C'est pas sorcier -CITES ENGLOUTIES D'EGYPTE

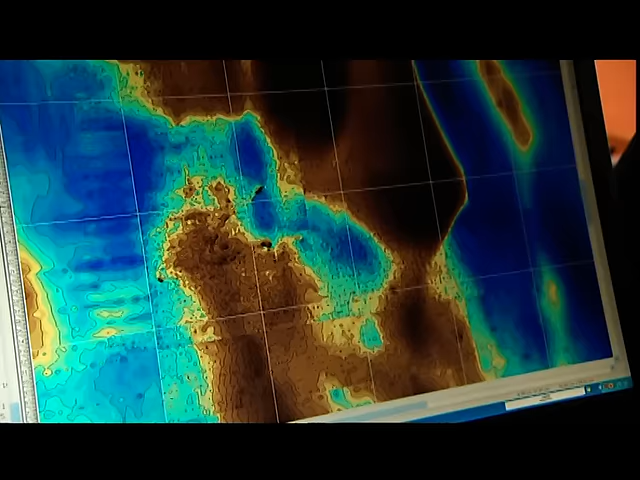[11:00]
À partir de ces données, on commence par faire des cartes du relief sous-marin qu'il faut ensuite interpréter.
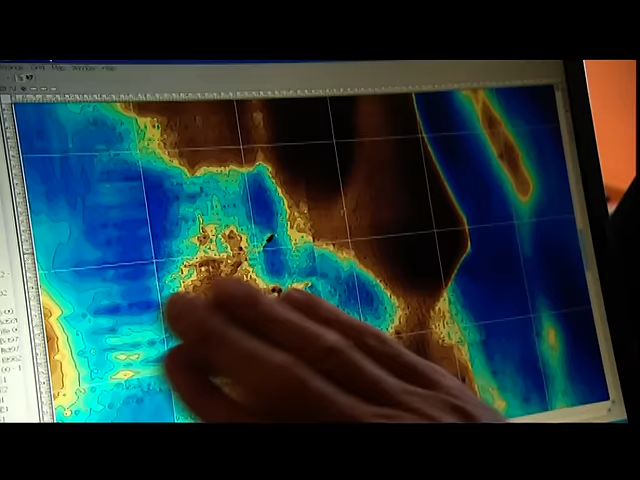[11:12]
On peut imaginer que peut-être il y a une ville ici. Mais bon, on est un peu dans l'interprétation, je dirais, romantique.